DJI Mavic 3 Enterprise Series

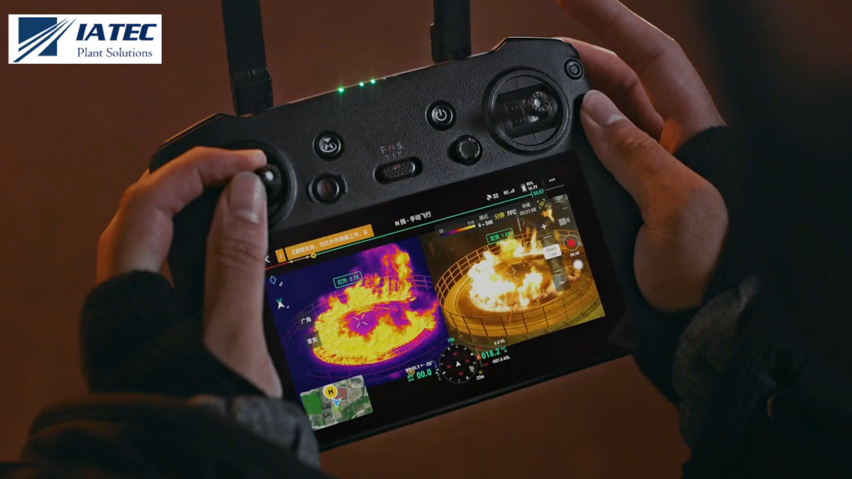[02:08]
double efficiency by scaling both thermal and vision cameras at the same time